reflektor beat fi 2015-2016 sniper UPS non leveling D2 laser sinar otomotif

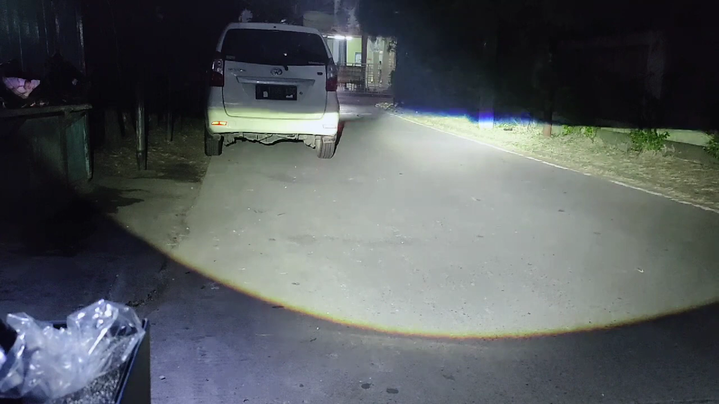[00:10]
Ya, halo sahabat super, jumpa lagi di informasi kita seperti biasanya. Ya, ini dia ya, lampu jauh, lampu dekat dari Broji Billet Sniper UPS. Nah, ini ya, Sniper UPS. Seperti ini cahayanya.